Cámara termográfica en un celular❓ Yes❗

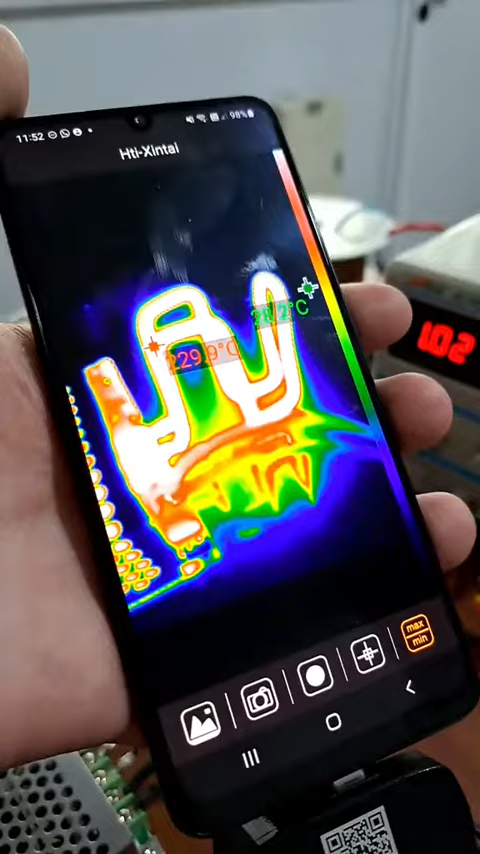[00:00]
Bueno, acá estoy visualizando la temperatura en una resistencia que puse.